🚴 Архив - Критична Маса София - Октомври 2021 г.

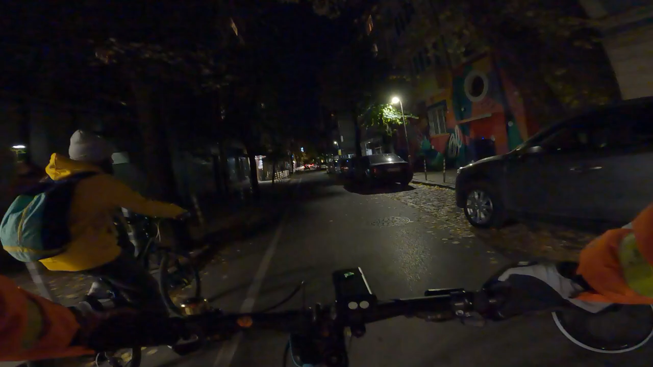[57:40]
Може една трета окина за колите. Идеята е ние да си караме по посока на движението, понеже тази еднопосочна, и да могат все пак велосипедистите да минават в обратната посока. Само че никой не маркира правилно велолентата и съответно никой не знае как да кара тук. Да, и реално като не е маркирано правилно, то е незаконно да караш в обратната посока.